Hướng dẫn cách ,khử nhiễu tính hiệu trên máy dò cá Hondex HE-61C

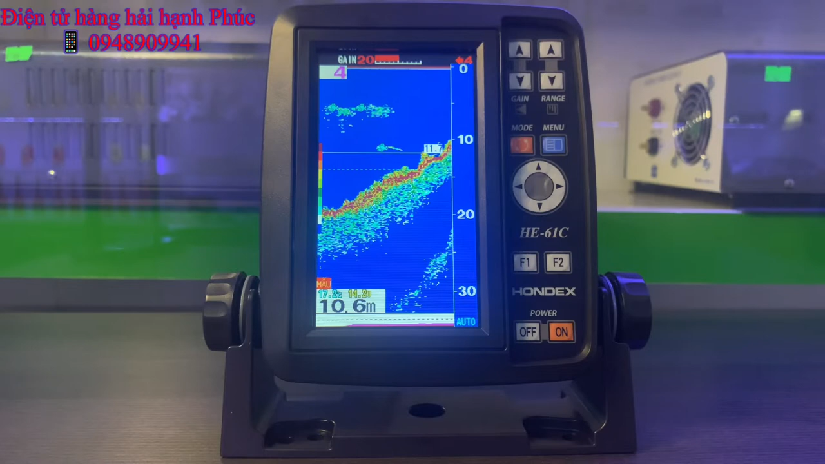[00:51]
On screen: depth 10.6 m
Thì mình nói tổng quát ở đây là tao có thể mà khử nhiễu vô các cái máy dò khác hoặc là bọt khí, tính hiệu điện hoặc là máy tàu gây ra giúp cho mức độ nhiễu trên màn hình là thấp nhất luôn. Cách thực hiện như sau. Chúng ta vào trang menu nè.
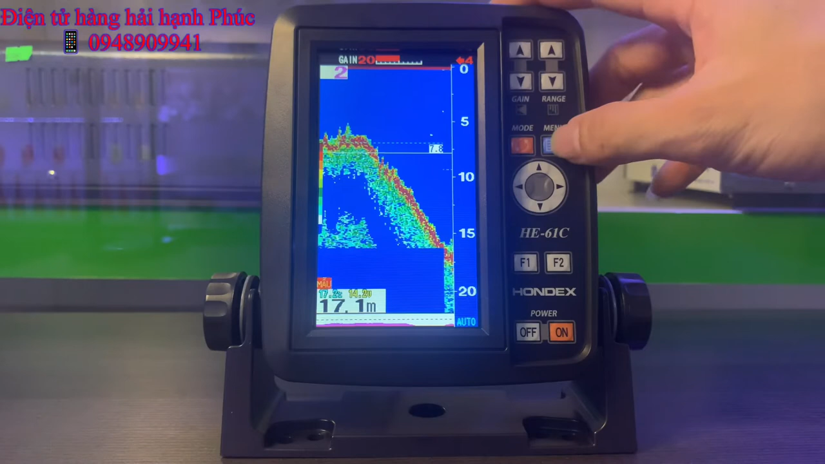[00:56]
On screen: depth 17.1 m
Rồi. Ấn giữ nút menu. Chúng ta vào trang menu thứ 2.
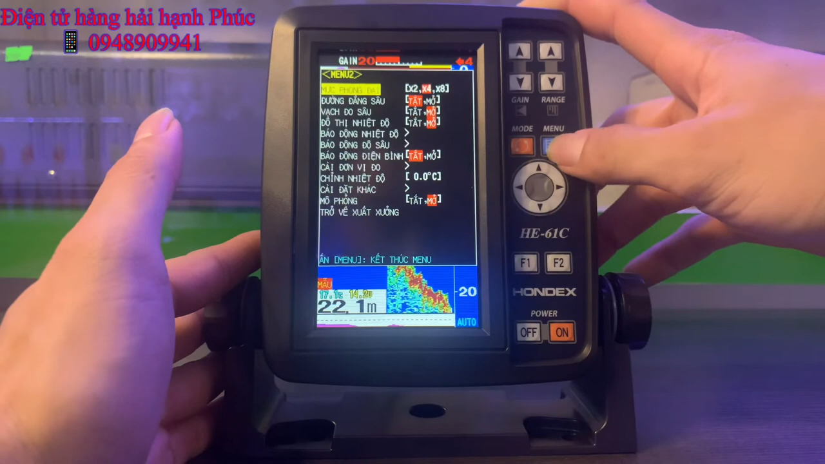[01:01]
On screen: depth 22.1 m
Bây giờ mình sẽ chọn xuống dòng cài đặt khác. Đây. Rồi mình bấm cái phím con trỏ.